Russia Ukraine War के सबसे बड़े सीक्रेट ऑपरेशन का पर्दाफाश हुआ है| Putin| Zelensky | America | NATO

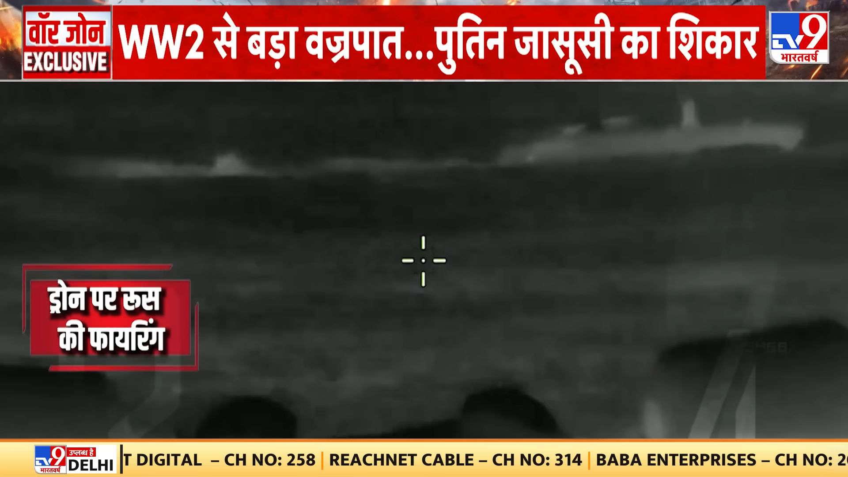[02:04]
روسی سینہ نے قریب 80 کلومیٹر کے رفتار سے دولتے ڈرون پر ایک منٹ میں 18 سو سے زیادہ گولیاں برسائیں جیسے ہی نشانہ ستیق لگا گالہ ساغر ڈرون میں لگائی گئے ویسپوٹک کے تھماکوں سے دھدک اٹھا